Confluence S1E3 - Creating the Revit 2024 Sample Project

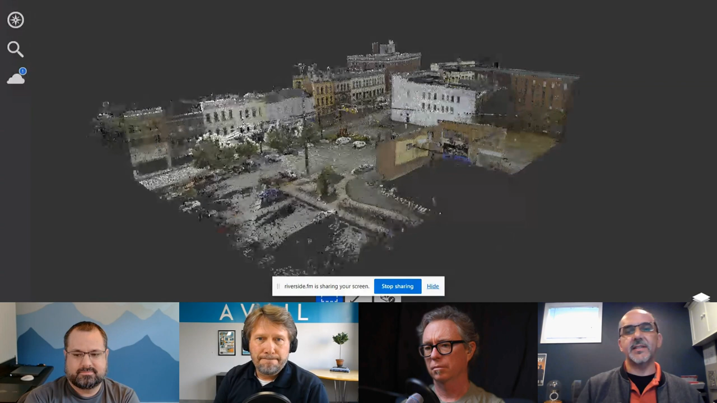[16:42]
And, uh, a colleague of mine who works at a company called case technologies in Pittsburgh, Pennsylvania, uh, they, uh, do a lot of reality capture, uh, for their clients. And so they had gone through, this is a town called Brownsville, Pennsylvania, and they went in and they scan. And they were focused on this building, uh, back here, this tall red building here, um, which is the old union station building in Brownsville, Pennsylvania.
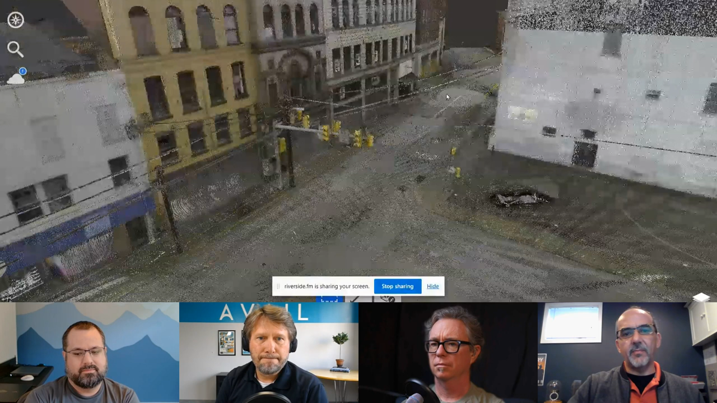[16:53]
But in, um, and they were doing, uh, sort of a community outreach project with that and involving the, the local high school students and teaching them about technology and, and trying to, uh,
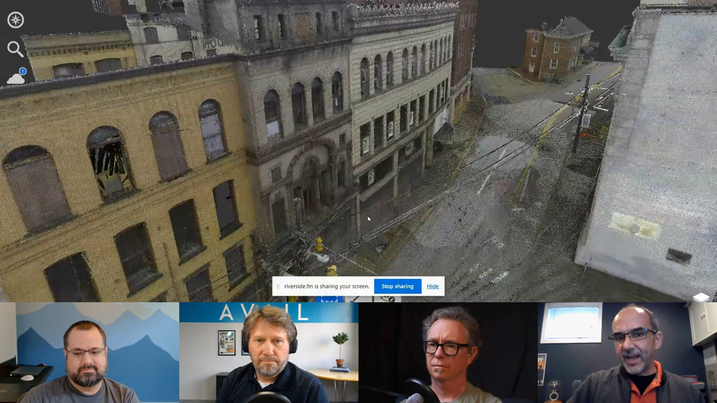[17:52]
And so again, the nine, 10 months started, but basically everybody loved the idea so that these buildings here are real historic structures that were there in Brownsville. And it turned out to be very fortuitous that this point cloud was taken when it was because about three months later, parts of the building were falling into the street and sadly they had to be demolished. So our concept was let's pretend an alternate reality. Let's pretend that the buildings didn't get demolished and instead imagine what would have happened if we had incorporated those existing facades and were able to save them and incorporated them into a new development.
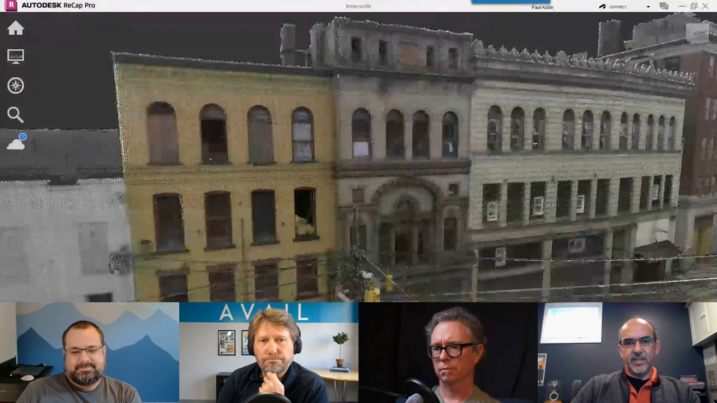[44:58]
you're going to see, you know, it's, it gets you to a certain, uh, you know, degree of, of clarity here.
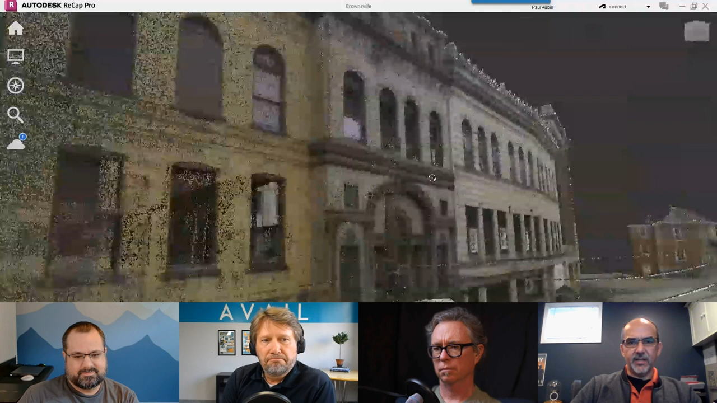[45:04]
Right. But I've got, I've got some images here that superimpose. So this is just the point cloud. And then here's kind of like a half and half, you know, so you can kind of see the point cloud over here on the right and the Revit model on the left.